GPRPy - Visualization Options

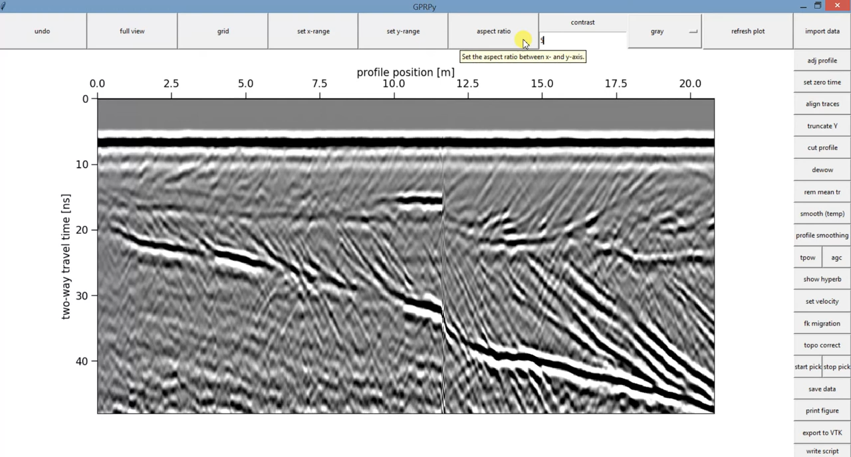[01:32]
There is no process behind it. And once you change the number here, you can just click in refresh plot, and that's how the data looks. You can put a little bit less if you'd like to. And also, if you don't like the gray scale, you can just click here and change the color of the scale. So let's talk more about those options. You can also change the range of your axis. So let's say here we have between 0 and maybe 25, and you just want to see between 10 and 15. So you can click in set X range. And the minimum that you'd like to see in that case, I'm saying 10, and the maximum is 15.
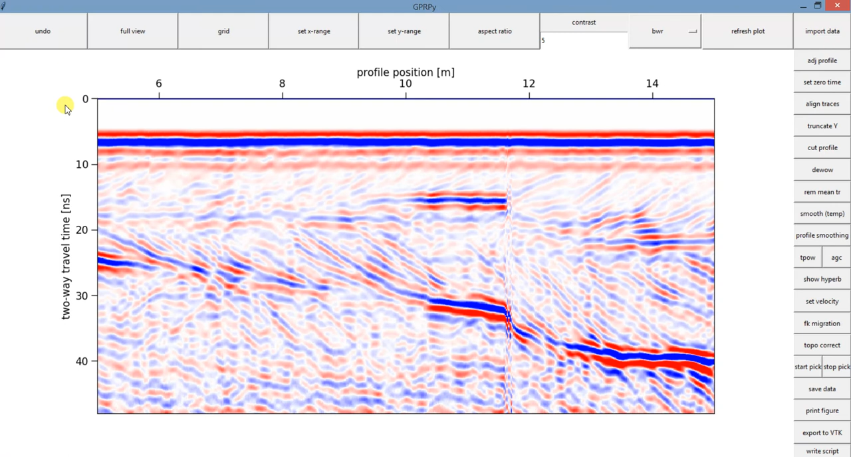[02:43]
If you decide to visualize between 5 and 15, and you hit undo, nothing will happen. Undo, just undo the processing steps. So if you apply some filter here and click undo, that's going to work. If you want to undo a visualization process, you need to click in full view,
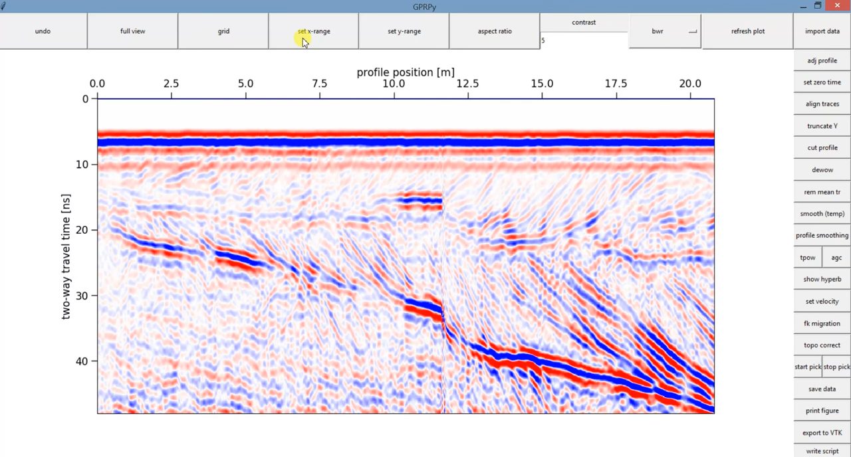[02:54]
or you need to come here and input a new information for your X axis.